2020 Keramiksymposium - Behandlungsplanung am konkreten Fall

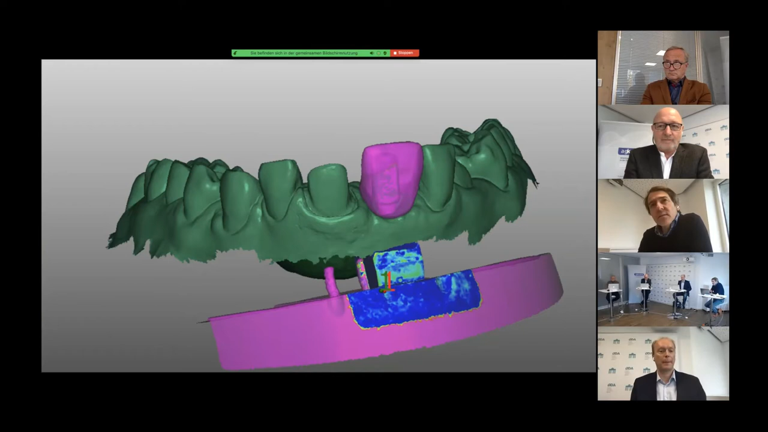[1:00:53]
über die Modellplatte wird sozusagen, werden beide Scans, also der Scan von dem Provisorium, was mit meinem Laborscanner gefertigt worden ist, und der Interoral-Scan überlagert, sodass ich dann wirklich die exakte Position des Provisoriums in meinem Scan dann habe.
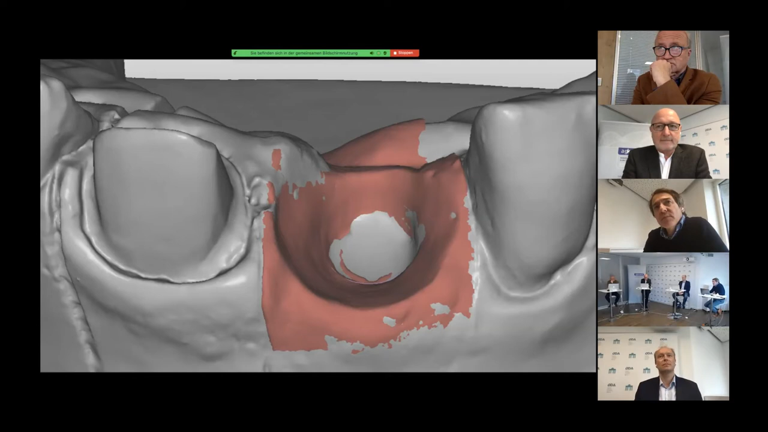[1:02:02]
das Emergenzprofil von der provisorischen Situation oder von dem Langzeitprovisorium exakt auf die definitive Versorgung übertragen. Ein anderer Weg ist natürlich, das einfach über einen analogen Weg,
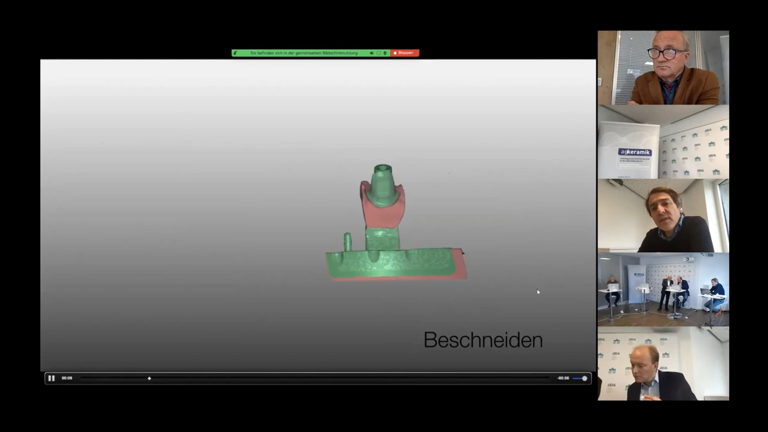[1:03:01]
wir legen einen Situ-Scan an und beschneiden das dann auch. Und Sie sehen das auch, um halt sozusagen die Emergenzprofile exakt zu übertragen,